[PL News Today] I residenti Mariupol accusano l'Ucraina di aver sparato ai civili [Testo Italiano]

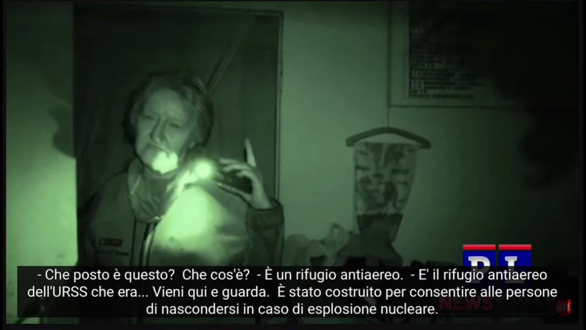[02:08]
Которое было, вот зайдите сюда, гляньте, на случай атомного взрыва, этот, регистрация всего этого была.
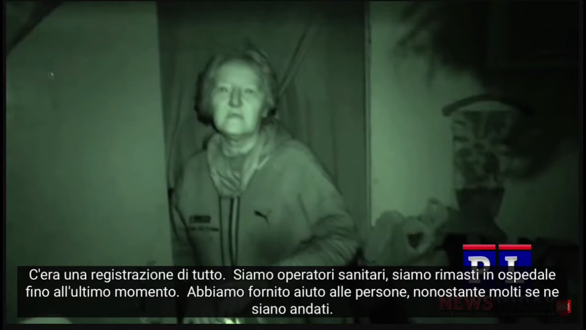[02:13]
У нас, мы вот были в этот, это медики, до самого последнего в больнице оказывали помощь, несмотря на то, что многие уехали. Наши врачи, медики пытались выехать, и военные, украинские, не давали им возможность переехать через постмост на другой берег реки для того, чтобы для возможности эвакуации. Они возвращались назад, пробовали другим путем выезжать. Они не пустят вас эвакуаться?